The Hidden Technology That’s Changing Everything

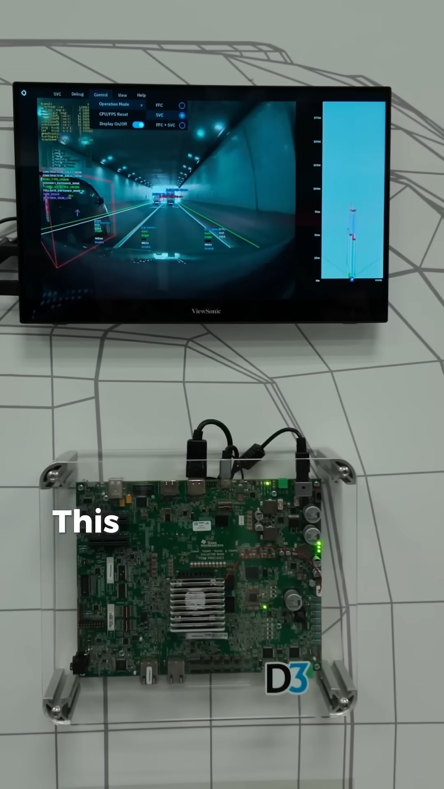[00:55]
This one here, simple, is a little simpler, but actually shows you a little bit more processing capability because it can actually distinguish each of the cars.